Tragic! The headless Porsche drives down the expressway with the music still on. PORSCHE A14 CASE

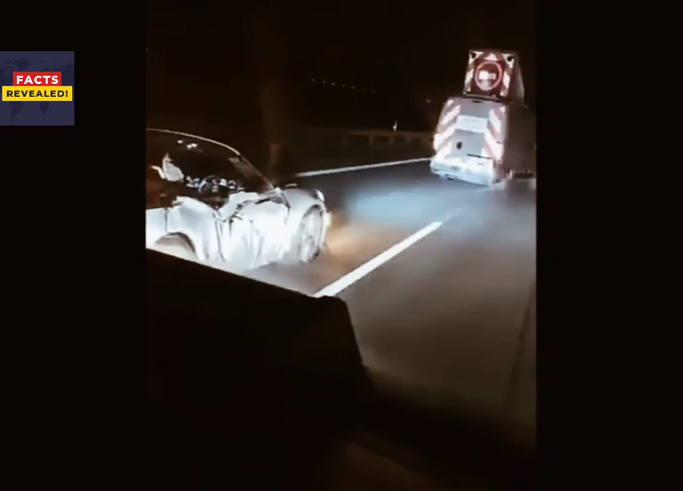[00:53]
The driver's body was left only from the neck down, with his feet still on the car's gas pedal but his hands lying down. The driver was wearing a blue jacket that was covered in blood with the dashboard of the car are destroyed as well.